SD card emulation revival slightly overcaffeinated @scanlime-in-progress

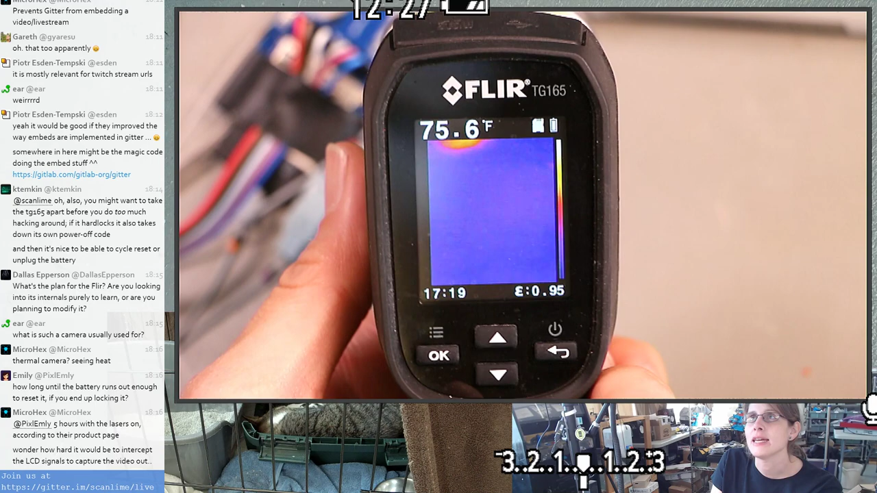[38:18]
On screen: spot 75.6°F
like thermal camera, and an infrared thermometer.
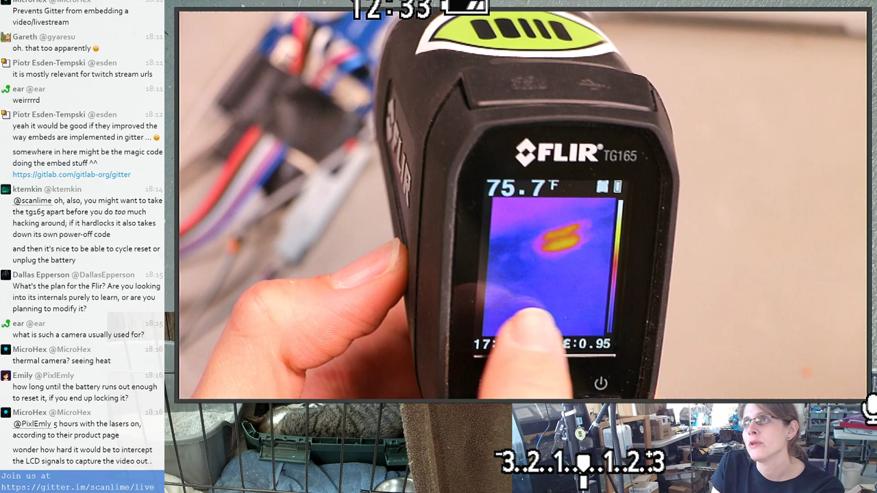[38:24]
On screen: spot 75.7°F
So it's not calibrated with a temperature at every single pixel like a higher end thermal camera would be,
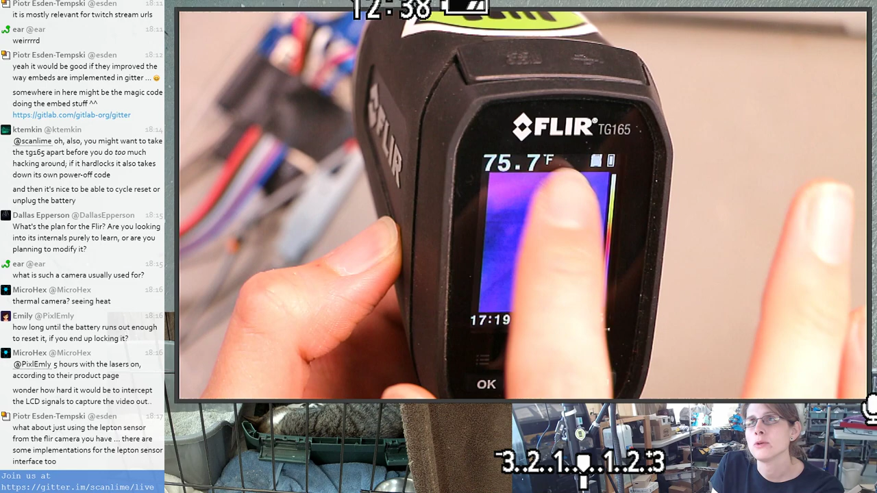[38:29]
On screen: spot 75.7°F
but it gives you like a single fairly calibrated temperature using this big thermal camera, or IR thermometer.
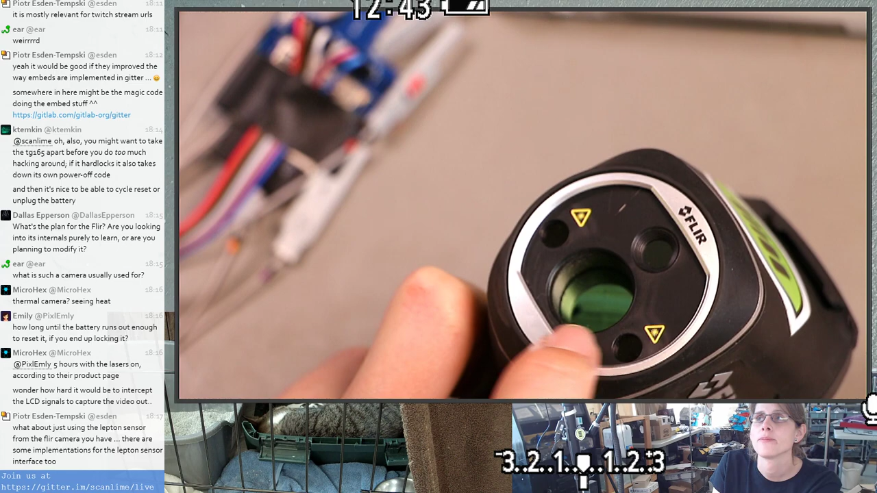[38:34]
And then it also has a lower resolution, or,
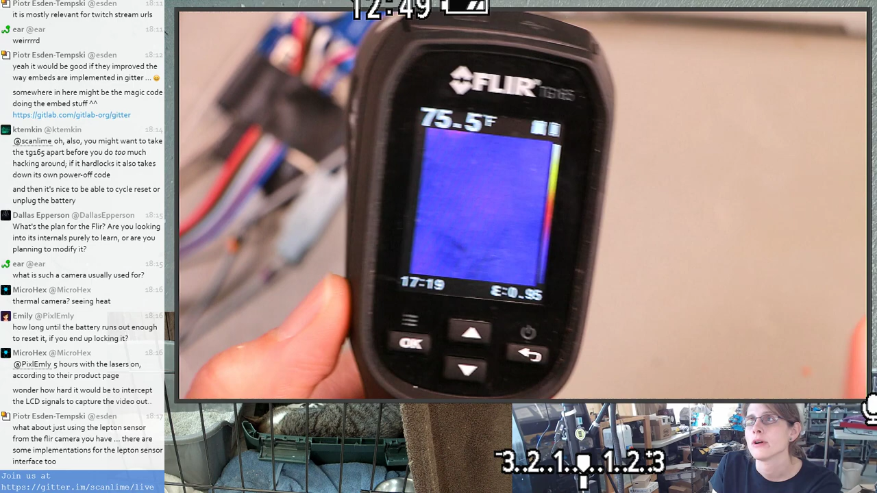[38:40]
On screen: spot 75.5°F
you know, higher resolution than the single pixel, but kind of low resolution thermal camera that lets you see the actual shapes.
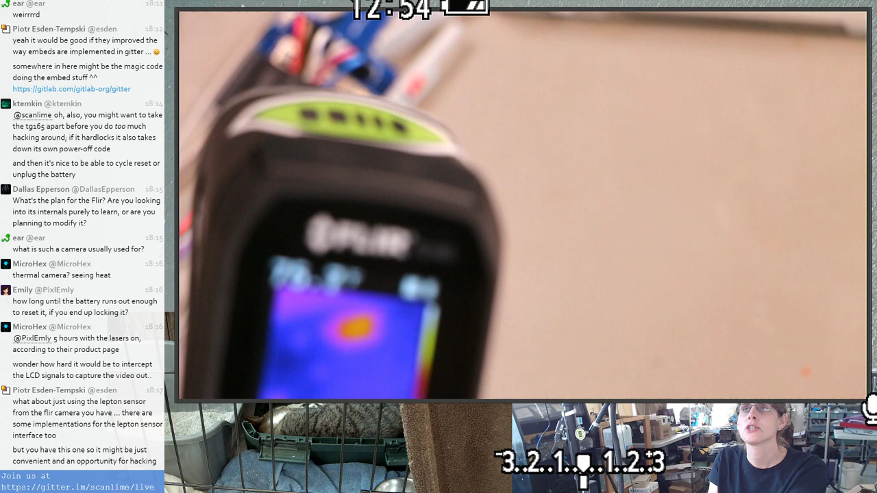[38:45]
So we can actually get a better picture if I bring out the, I've got this thing also, which is an add-on for the iPhone.
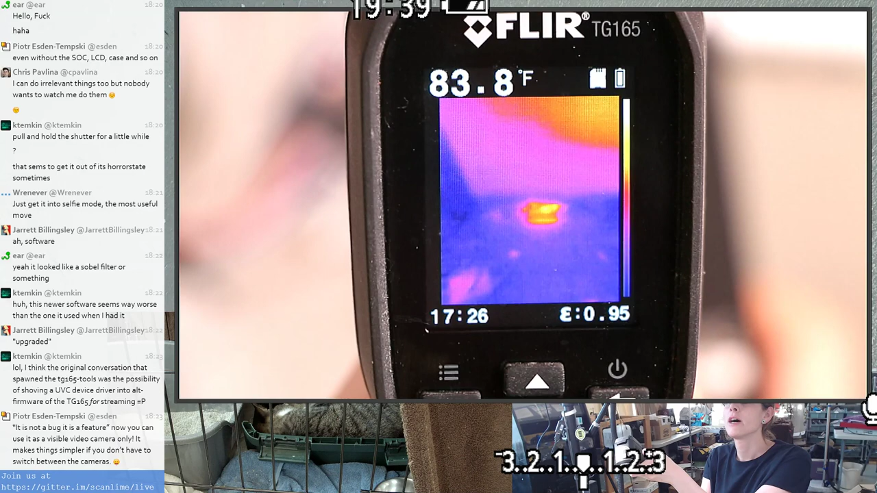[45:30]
On screen: spot 83.8°F
yeah, here is the camera we were just using. You can see the warm spot that my phone left against the back of it.
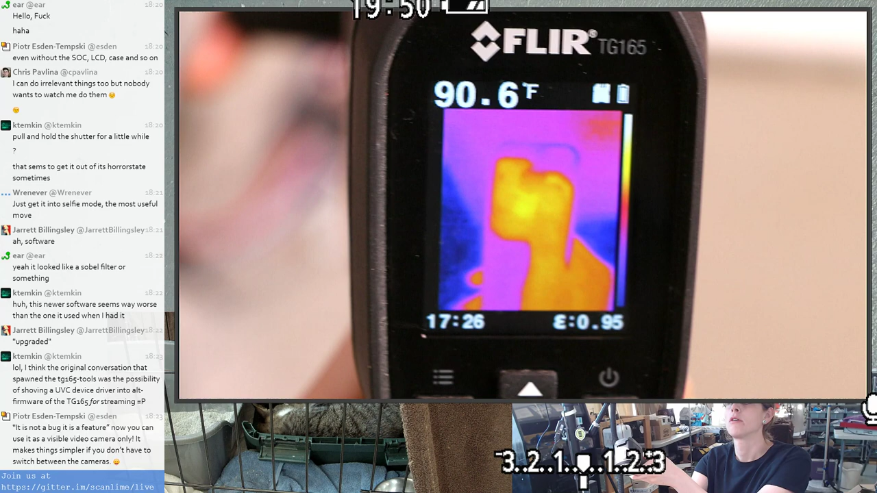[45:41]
On screen: spot 90.6°F
There's my thumb. So like it's pretty low res, but it's still actually kind of nice.
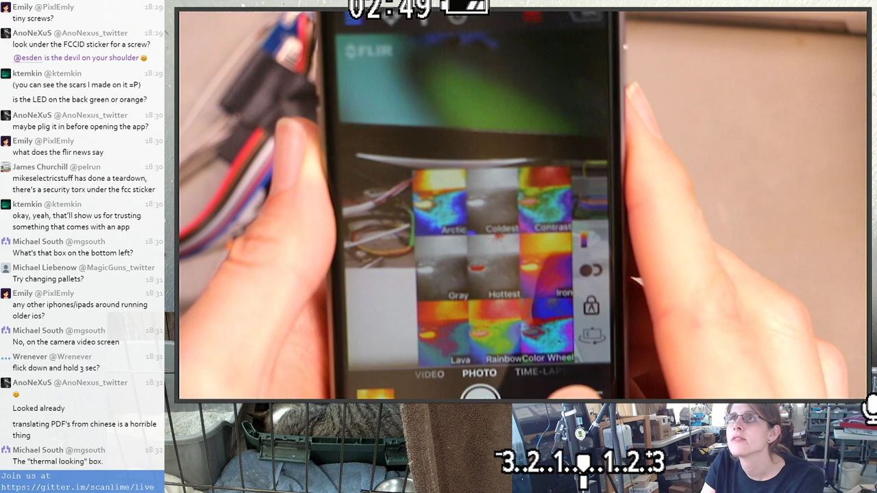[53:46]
This has got to be a software problem, because these are the images, right, from the lepton?
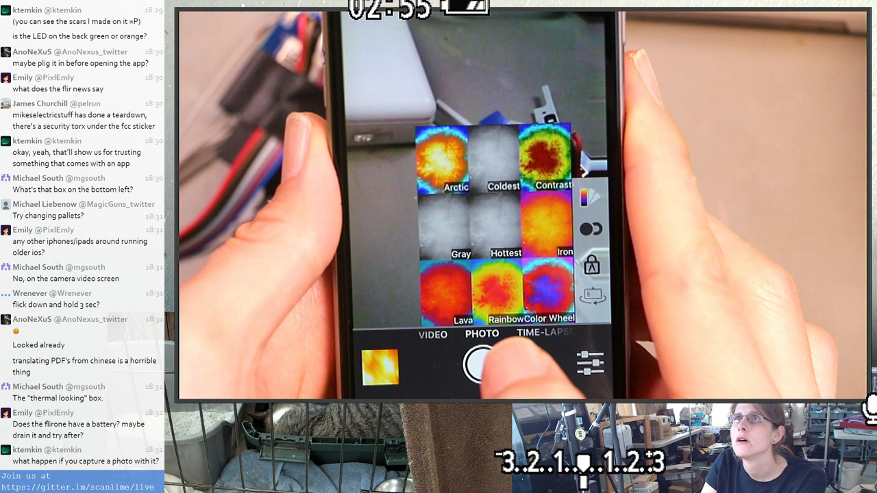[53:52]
It's just not overlaying them. Yeah, Kate Timken says, what happens if you capture a photo? I think we're on the same page. Let's find something with an actual heat signature.
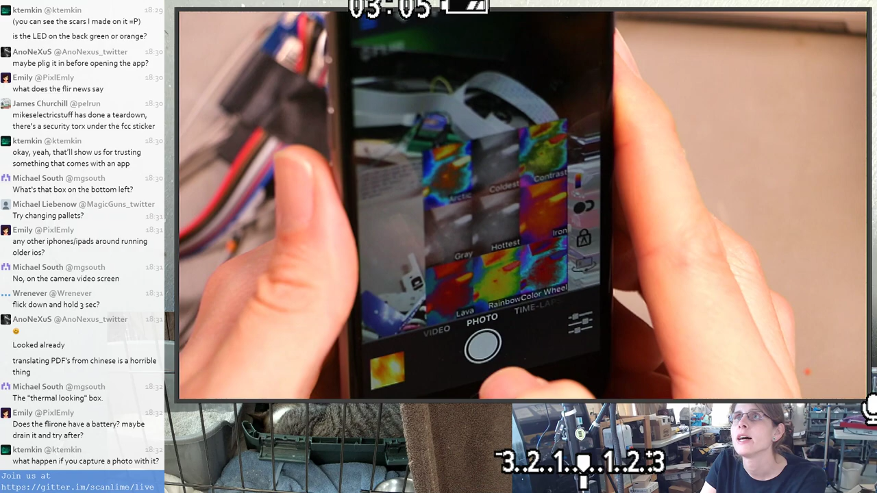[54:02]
That's my, let me go to the actual, sorry.
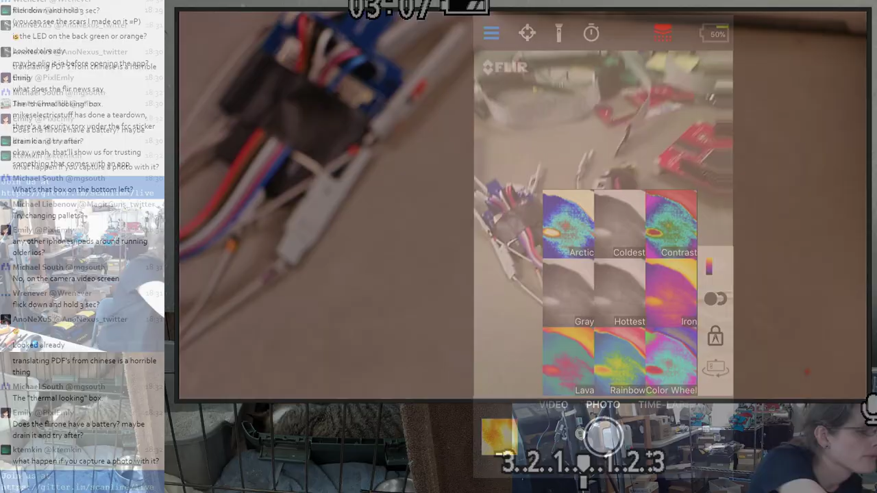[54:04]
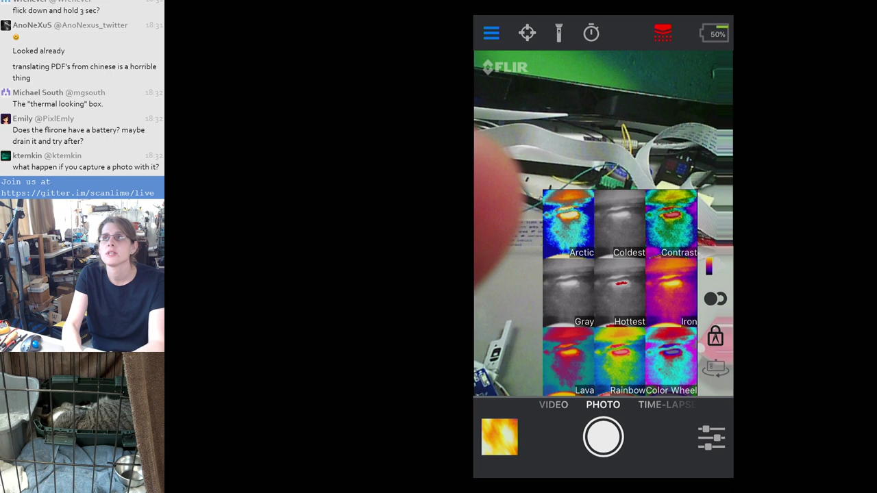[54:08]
So this is the Raspberry Pi on my desk. Yeah. So, that one maybe, and then, did that work?
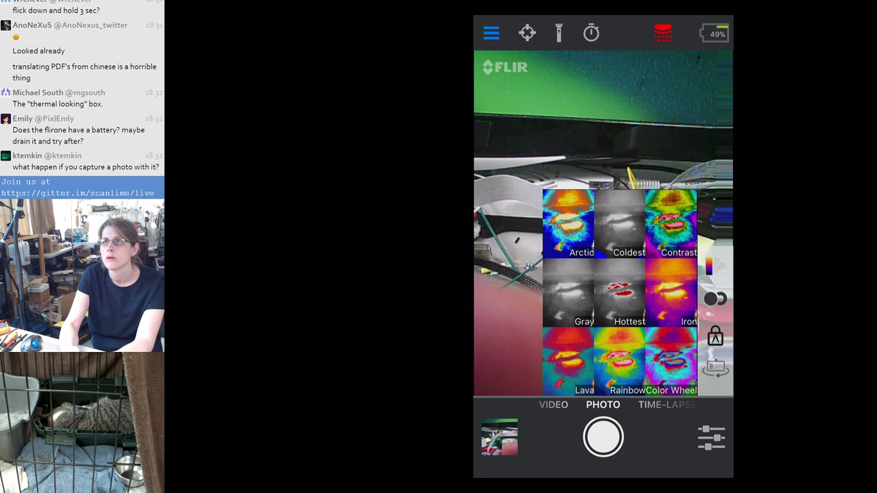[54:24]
Apparently my finger was in front of the visible light lens.
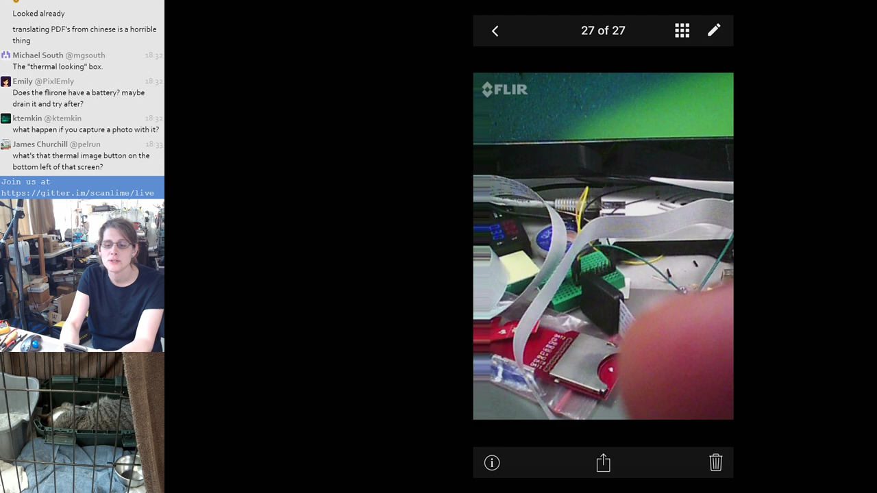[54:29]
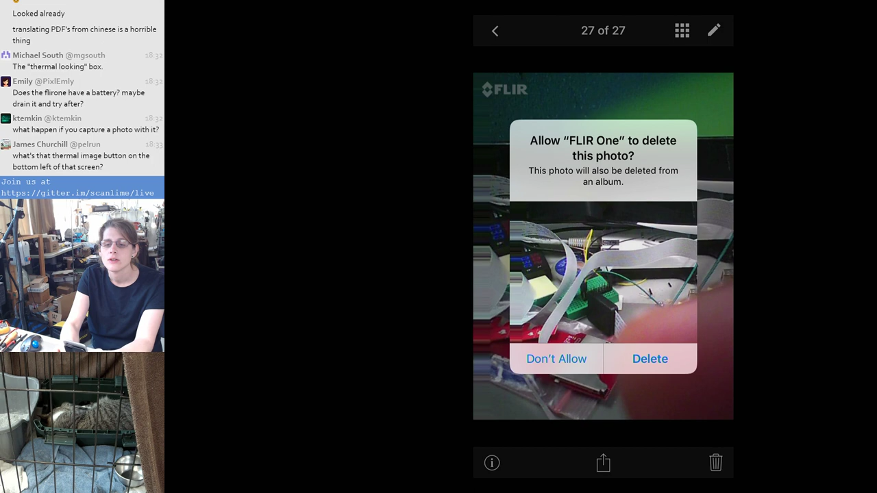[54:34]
Oh, that's kind of nice that it has permissions for that outside the app, presumably. Well, sure. What? did I just need to like open some UI and then close some UI?
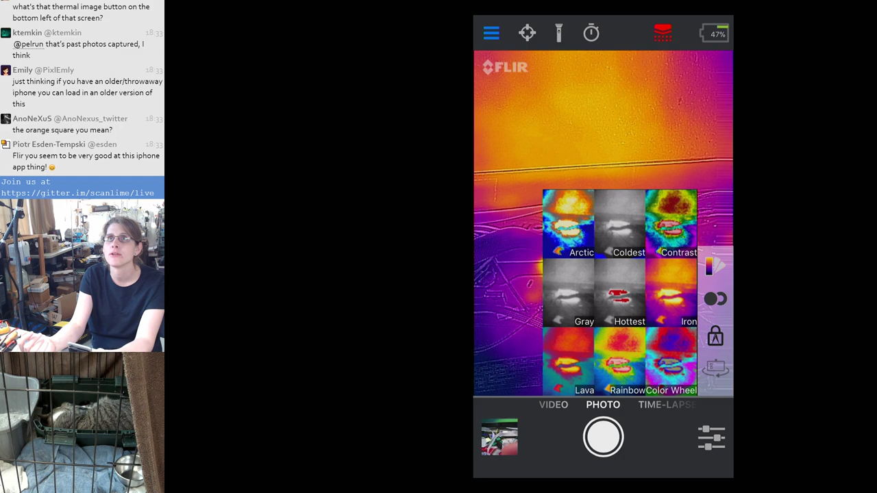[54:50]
This has got to be an iOS 11 bug or something like that. Okay, well, this is more like what it's supposed to do now that I can finally show you.
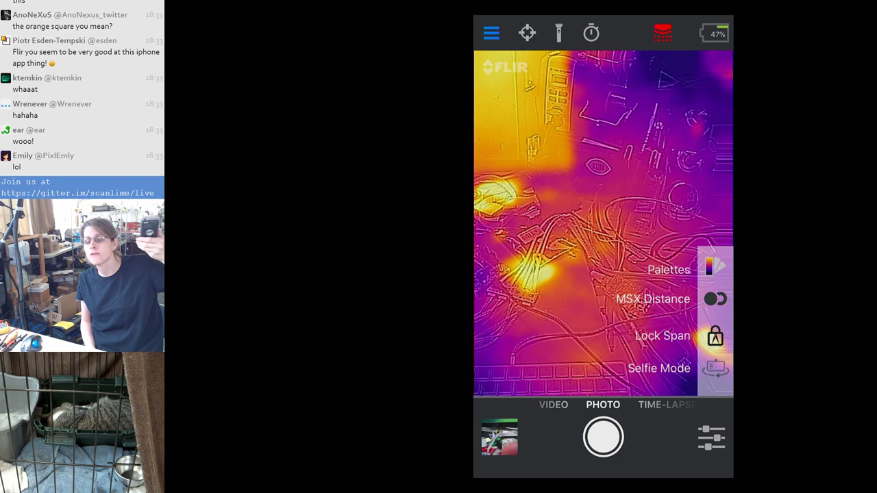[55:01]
It looks a little off because the, at close range, the, oh, maybe it's actually just in need of calibration too. But it also doesn't quite line up perfectly, especially at close range, because they're two separate camera lenses.
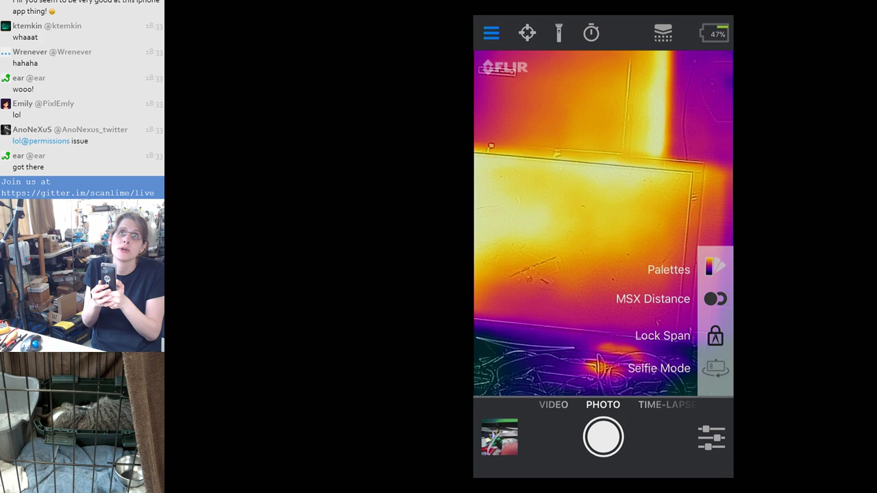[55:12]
Jay Dryden says, don't you just need to select a palette? I tried that.